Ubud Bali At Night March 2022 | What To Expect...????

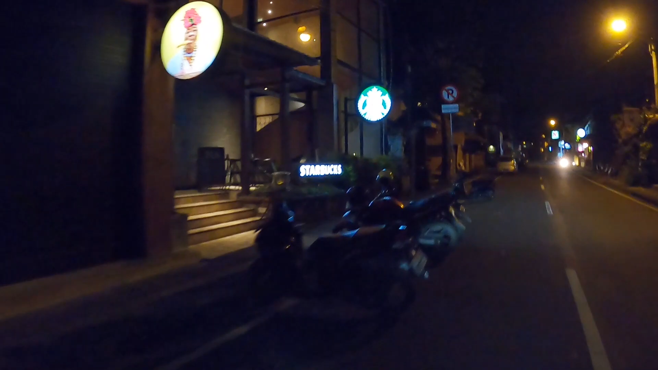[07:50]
side is Starbucks cafe it's open but next to it is Cafe Wayan unfortunately they have closed already they are not open for dinner I think anyway I will try to come back again next time or probably on Saturday night hopefully it will be better on Saturday night because today or this evening as you can see most of the shops or businesses around here at monkey forest street they are closed but
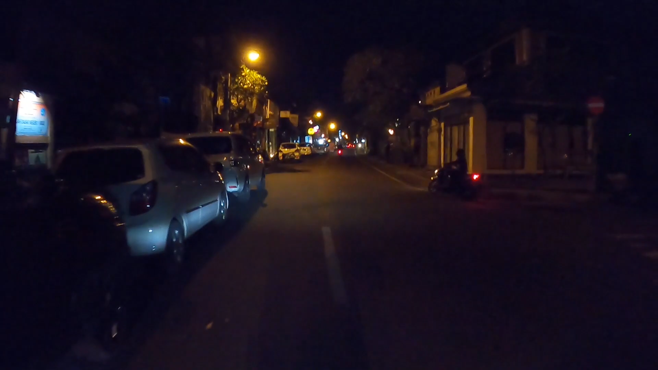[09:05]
center so here on the right side it's nice restaurant is open
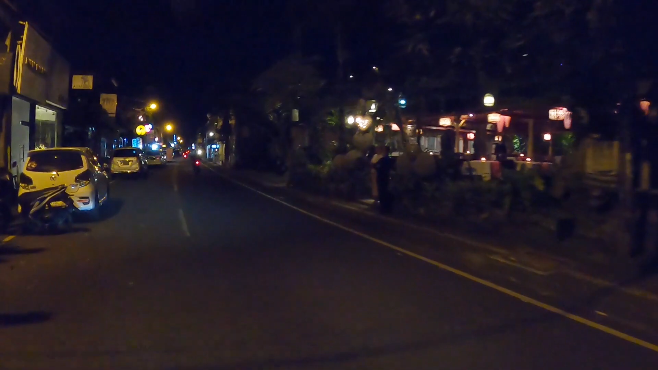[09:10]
if you like to have some dinner there you may do so and here on the left side as you can see most of the shop they are open guys it's nice to see thatSo
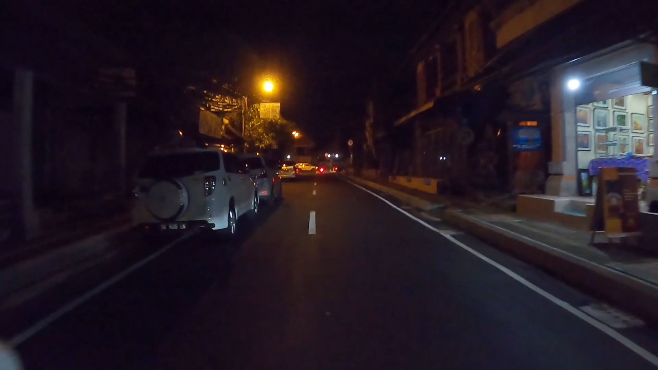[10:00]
their dinner there it's nice to see that here on the right side is ubud market and in front of us is ubud palace guys anyway just for your information ubud market now is under renovation i think
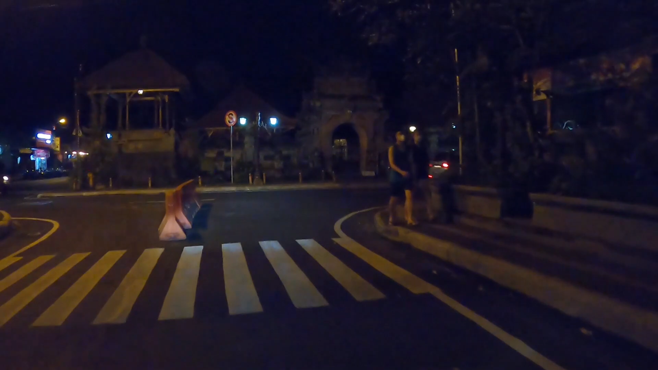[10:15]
it will take quite long time because they renovating the whole market with a lot of
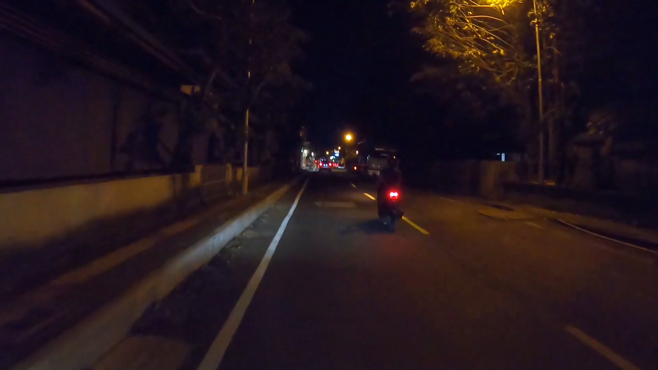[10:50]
let's continue here on the right side is nice restaurant and they are open they have a lot of lights there it's nice to see that and here on the left side there are a lot of shops still open and here if you like to go for a noban restaurant for your dinner you may do so because they are open
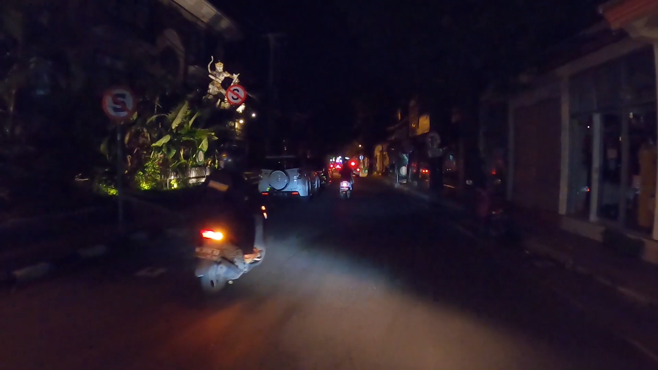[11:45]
more to see the situations at devisita street guys where there are a lot of businesses as well like shops cafe or restaurants and etc so don't go anywhere and let's watch until the end of this video
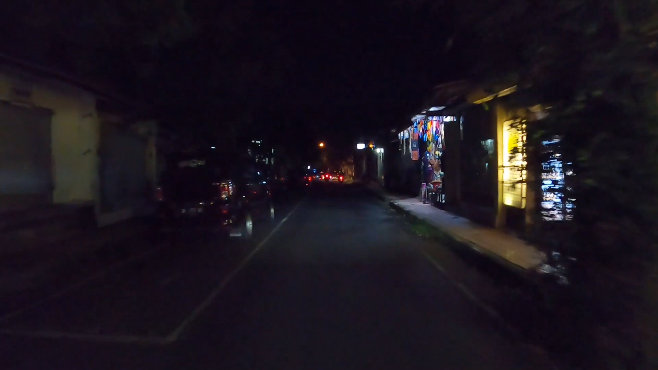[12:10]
but anyway as you can see around this area nothing is open by this time and it's very dark as well when you drive so you need to be careful when you drive
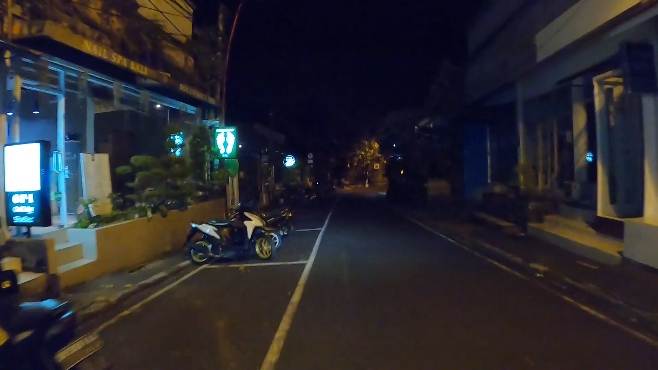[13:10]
but next to it the rest of this area is close already by this time